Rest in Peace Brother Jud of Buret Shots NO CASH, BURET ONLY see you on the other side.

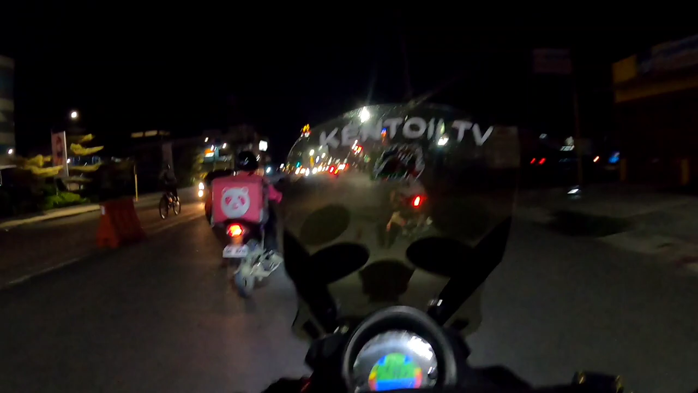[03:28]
Ito tayo ngayon sa downtown, sa Gaisano, Gaisano Mall, harap ng Gaisano Mall. Okay na pala yung traffic light natin.
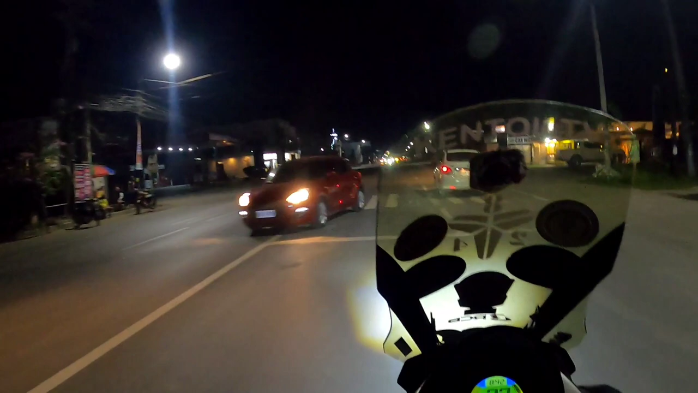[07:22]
Okay, dito tayo ngayon sa 7-Eleven Libertad. Dito na yun, ang dami na ng NMAX.